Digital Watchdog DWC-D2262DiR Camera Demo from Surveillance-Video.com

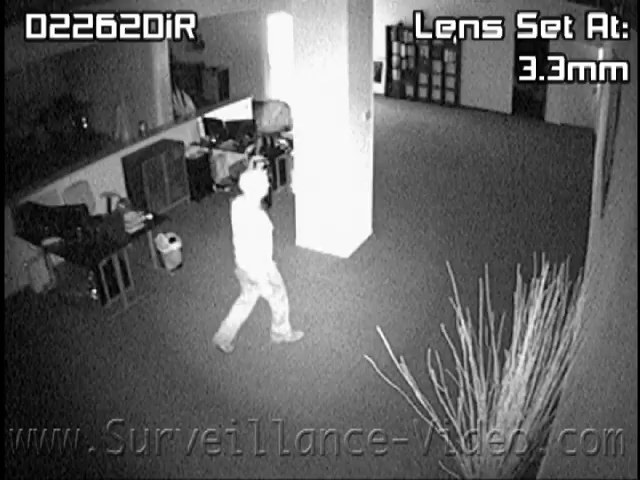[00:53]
During our testing, we found this camera's infrared illuminators to be a little too powerful for many close range situations, however anything farther than 50 feet and it may be difficult to see a person's face just because of the distance.
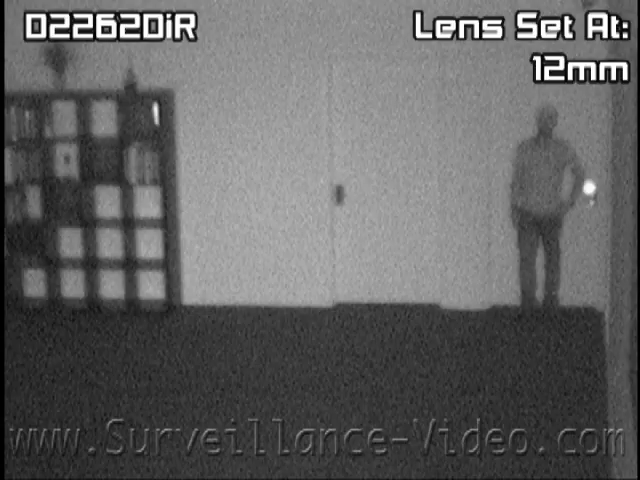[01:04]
Right now our subject is standing about 49 feet away from the camera.